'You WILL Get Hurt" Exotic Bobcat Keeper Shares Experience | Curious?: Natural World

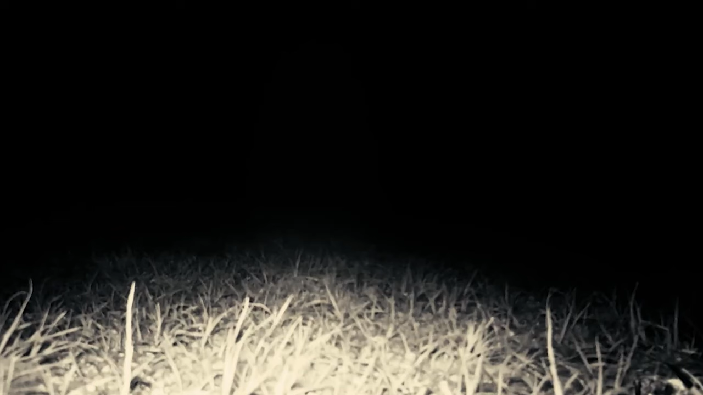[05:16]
Bobcats are nocturnal and primarily hunt under the cover of night, With a diet consisting of small and medium-sized mammals,
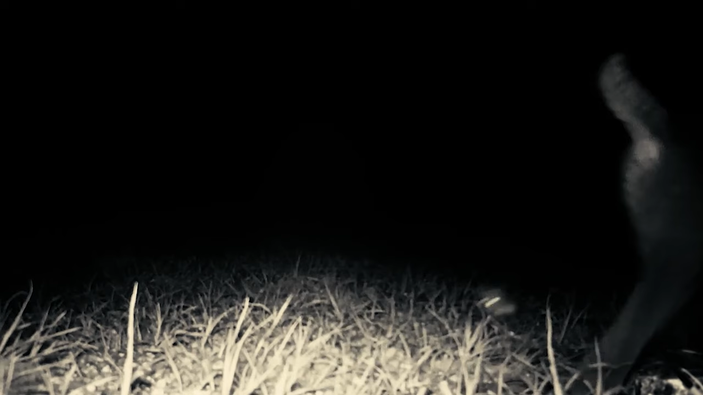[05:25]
this fierce predator will first stalk its prey before striking with razor-sharp precision,
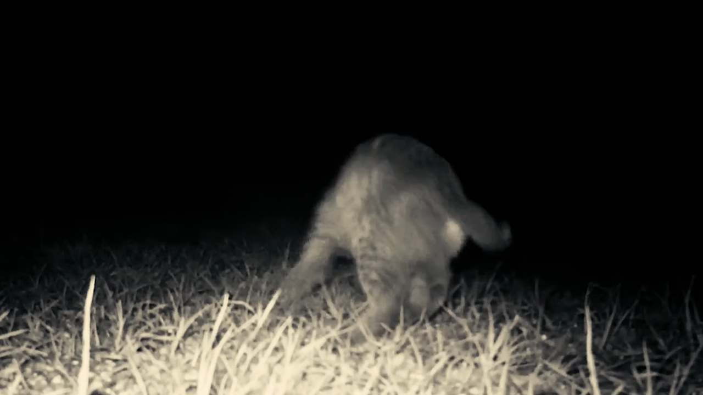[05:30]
cutting the spinal cord of its unsuspecting victim.